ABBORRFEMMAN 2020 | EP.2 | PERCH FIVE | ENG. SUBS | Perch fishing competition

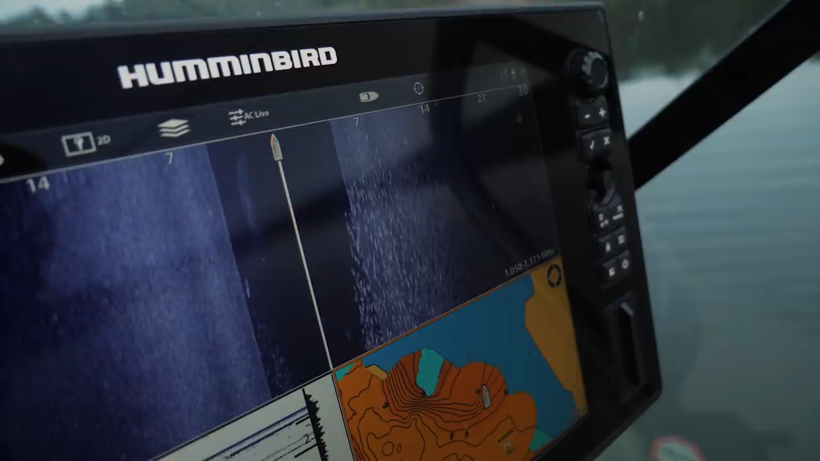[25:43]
Det nog går till. Oh! Ja, det är precis, det är väldigt nära båt alltså. Och det hugger hela tiden. Den försvann nu.
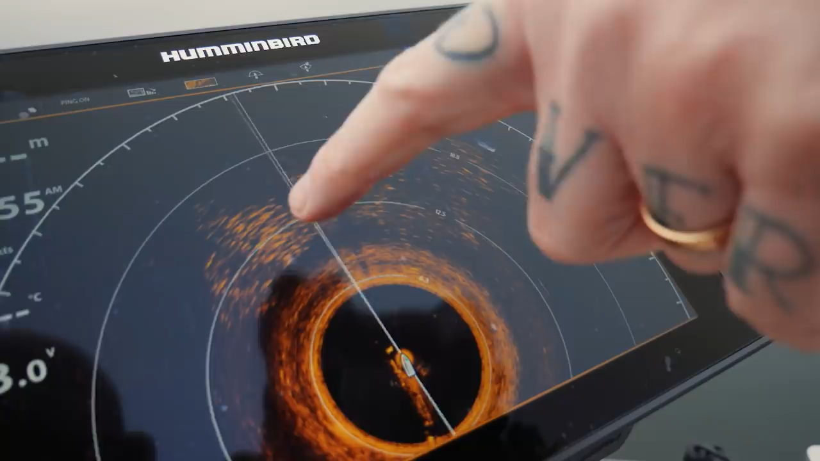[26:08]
Det är ett stort stim med abborrar i den här sizen.
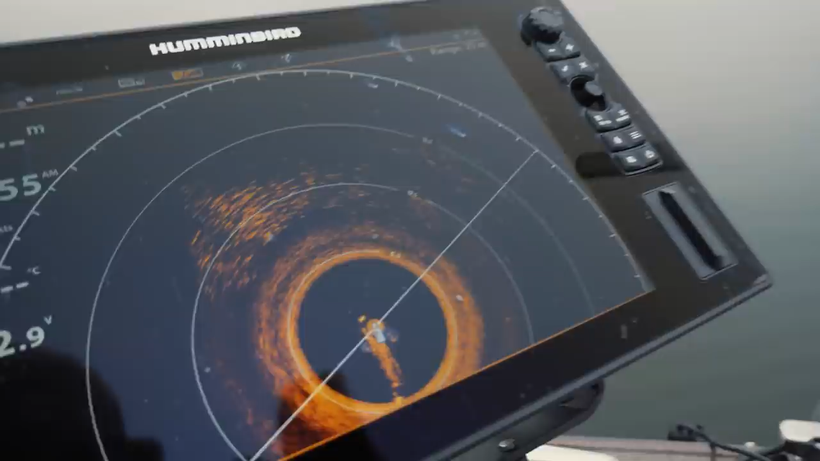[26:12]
Men vi har även sett lite större varianter av arten.